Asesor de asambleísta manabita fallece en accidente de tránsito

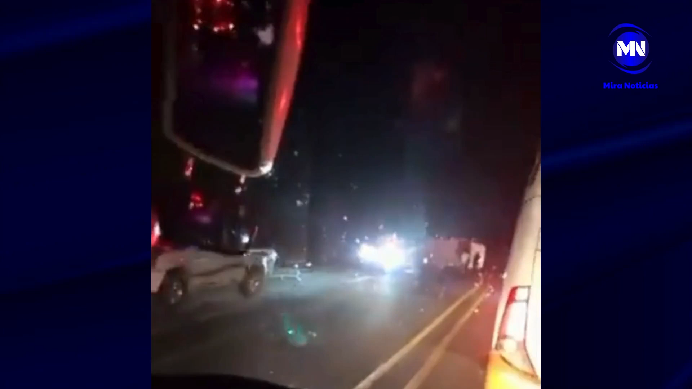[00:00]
Un bus de la cooperativa Reina del Camino que cubría la ruta Quito-Manta sufrió un accidente de tránsito en la vía Achone en el sector Flavio Alfaro, provincia de Manaví, la madrugada de este 22 de mayo de 2024.